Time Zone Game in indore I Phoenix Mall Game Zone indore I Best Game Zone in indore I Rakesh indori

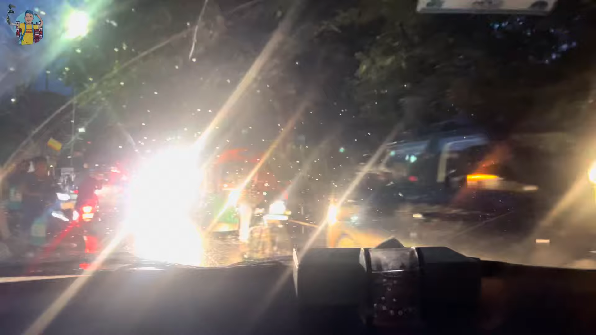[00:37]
निकलते ही कुछ दूर चलते ही और मिल गया हमें ट्रैफिक, और हम हैं अभी रिंग रोड पे।
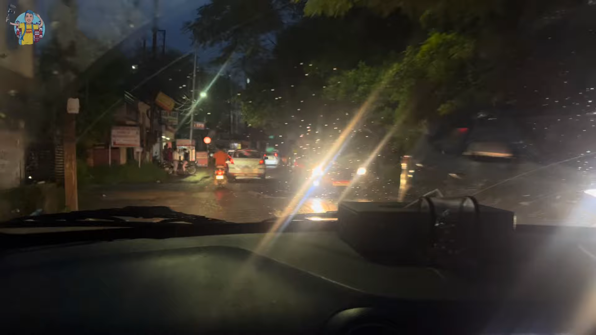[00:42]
अभी जाएंगे फिर बंगाली चौराहे, और बंगाली चौराहे से एक नया शॉर्टकट भी निकला है, वो रास्ता भी आज मैं आपको दिखा दूंगा। और लंबा छोड़ा जाम लगा है भाई, अंदर से चले क्या?
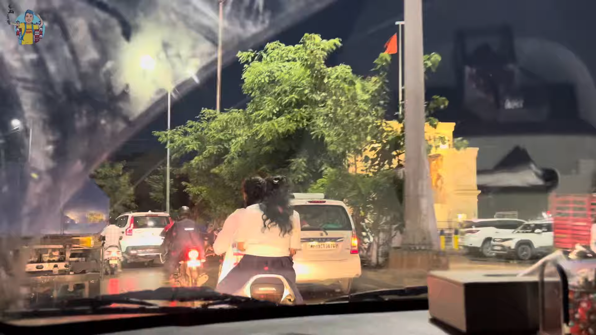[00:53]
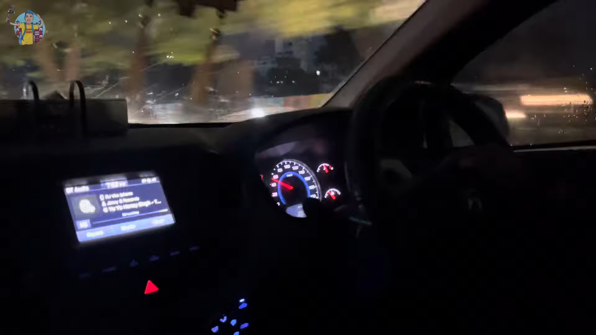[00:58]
कनाड़िया का बाईपास, अभी फिलहाल तो इनने रोड क्लोज कर का
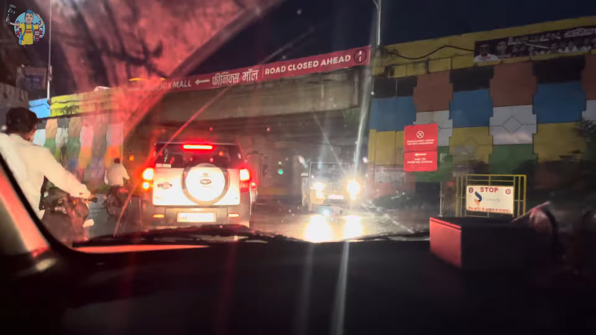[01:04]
वो दे के रखा है बोर्ड।
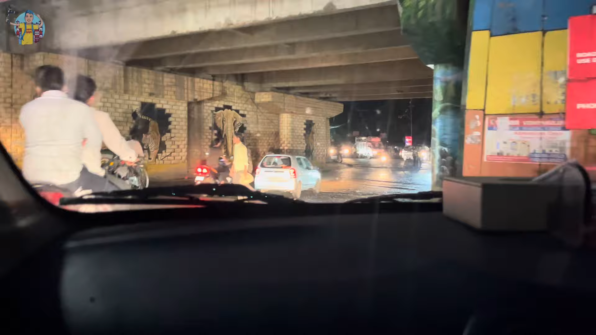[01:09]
मैप में तो यही दिखा रहा था ना, क्यों रोड क्यों क्लोज होगा भाई? रोड चालू होना चाहिए।
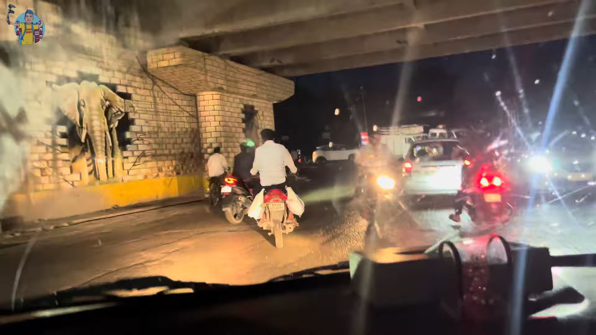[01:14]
चल रहे हैं, हम जाके देखते हैं।
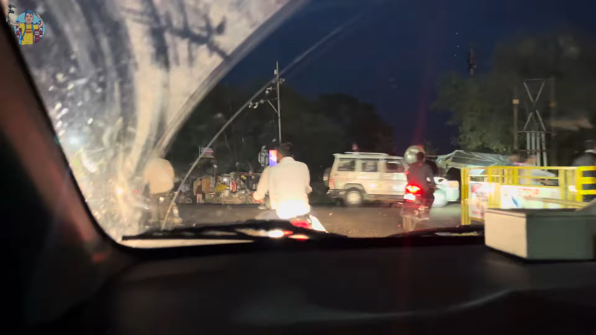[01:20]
ये आ गए हम अब कनाड़िया साइड, और यहाँ से ले रहे हैं लेफ्ट कनाड़िया के अंडर पास होके
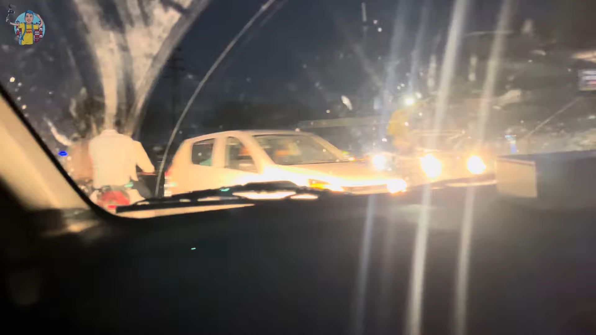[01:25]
लेफ्ट जा रहे हैं, और लेफ्ट देखते हैं। अब कितने दूर जाने के बाद हमें एक राइट हैंड मिलेगा, उस तरफ मुड़ के फिर हमें लेफ्ट लेना है, और हम डायरेक्ट पहुंच जाएंगे फिनिक्स के अंदर। जैसे आप सीधे सीधे जाते रहोगे आपको ये निशान दिख जाएगा,
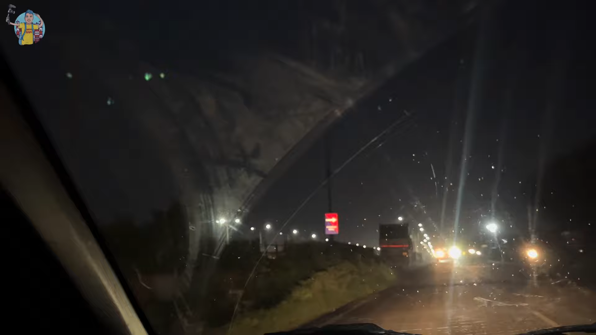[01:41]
और आपको यहाँ से लेना है राइट।
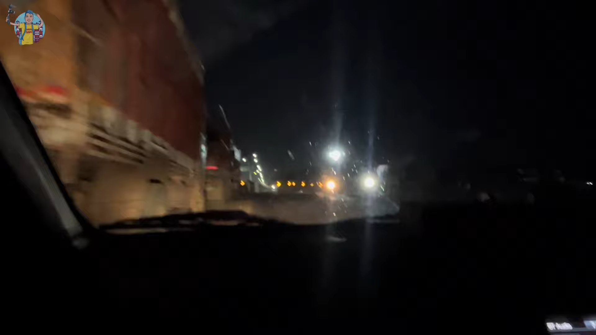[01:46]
ये हम बोल जाएंगे अब राइट के साइड।
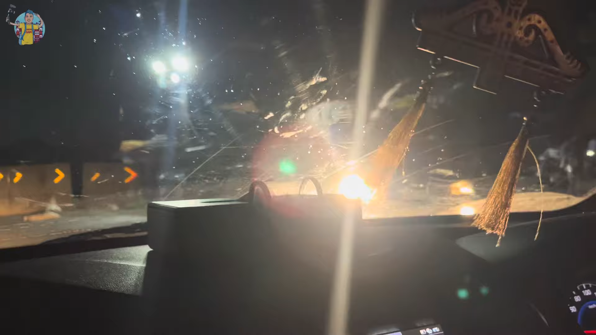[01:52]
ये नया रोड बन गया है फिनिक्स जाने के लिए और आने के लिए।
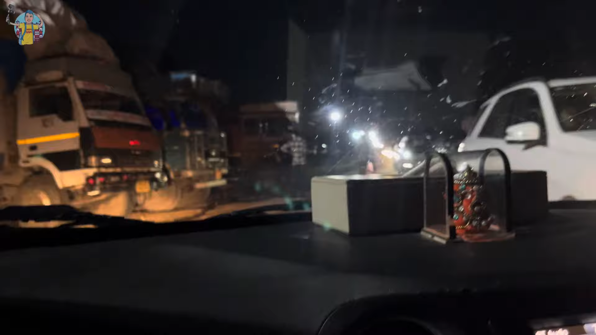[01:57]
ना कुछ कर रही है हमारी इंदौर की गवर्नमेंट एक मॉल चलाने के लिए।
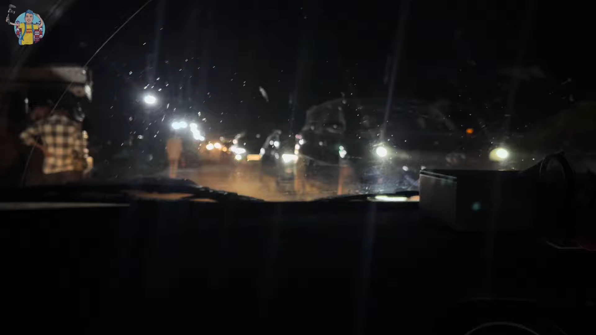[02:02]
यहाँ से थोड़ा नीचे हमारी गाड़ी आज बिना तिरंगे के चल रही है,